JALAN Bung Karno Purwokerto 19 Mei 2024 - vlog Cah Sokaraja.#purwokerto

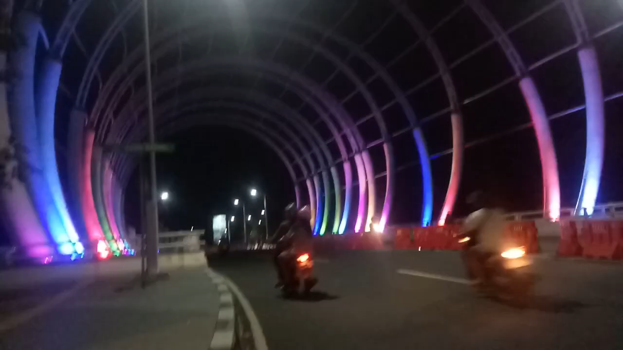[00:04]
teman-teman ya, kembali hadir di channel Carsokan aja ya. Kali ini
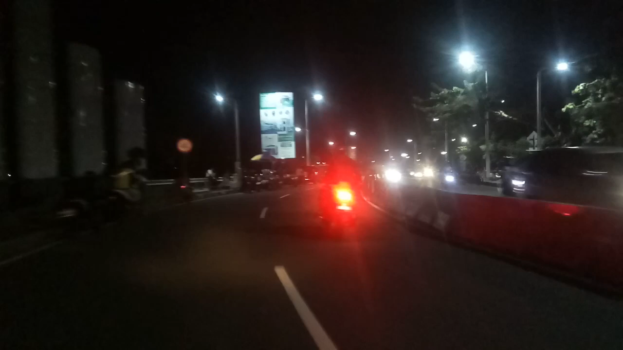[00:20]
melewati jalan Bung Karno ya, dari ujung utara ya, ke arah selatan.
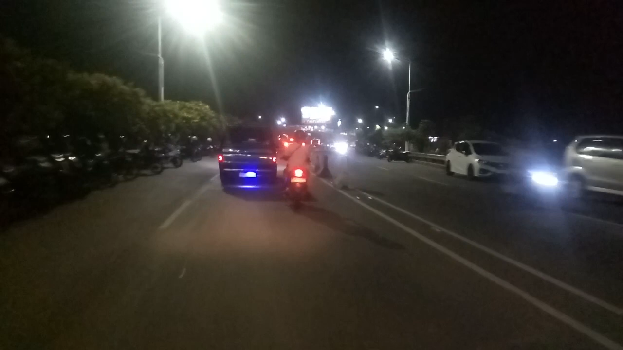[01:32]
Selatan butuh berapa menit ya? Kayak cepet banget ini ke arah selatan tiga. Itu apa namanya, jalan rapet.